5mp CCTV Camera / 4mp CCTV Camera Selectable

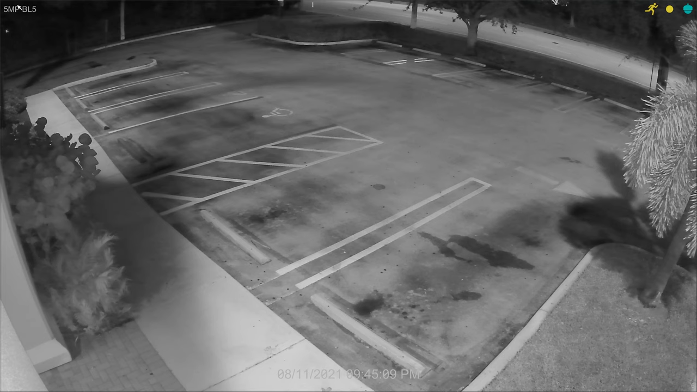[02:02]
And you're going to see me pull up here in a second. And my headlights actually triggered the camera to go into daytime mode temporarily, but I'll shut them off in a second.
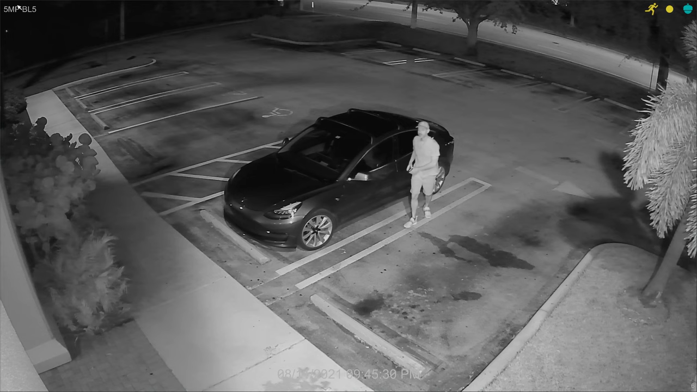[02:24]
And you could see the IR night vision on this camera is excellent. Now, we do have some lights out in our parking lot. So this is not a zero light environment. It's a low light environment like any typical commercial parking lot. I just want to mention a couple of things about this HD CCTV camera before we wrap up.